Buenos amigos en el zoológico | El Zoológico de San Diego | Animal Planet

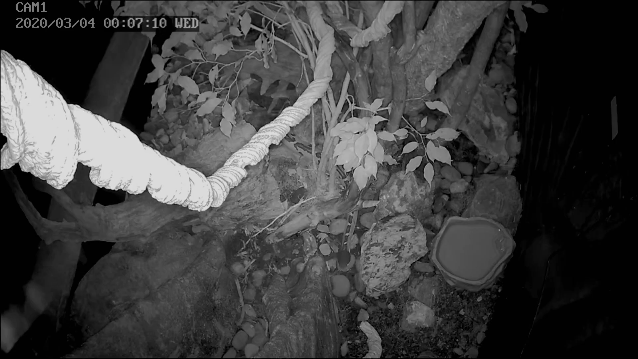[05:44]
Tenemos algunas cámaras ubicadas en este hábitat, por lo que la controlaremos. Solo vamos a monitorearla y asegurarnos de que esté feliz.